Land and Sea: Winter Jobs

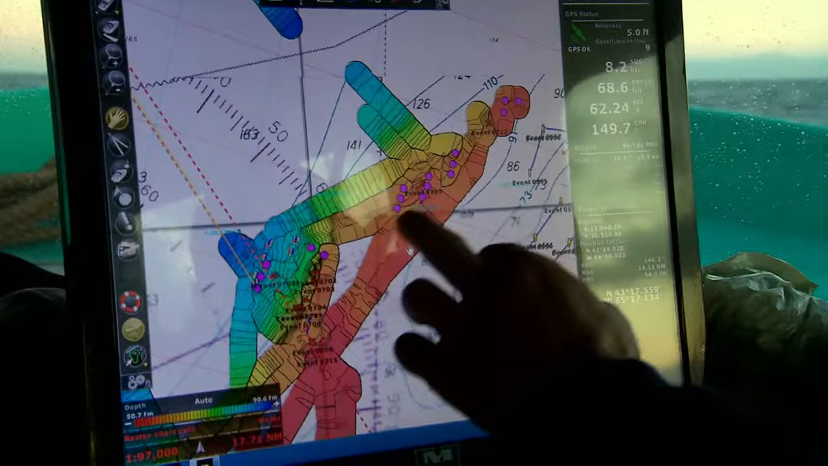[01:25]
Each one of these purple dots is a string of our gear. We've got 250 pots.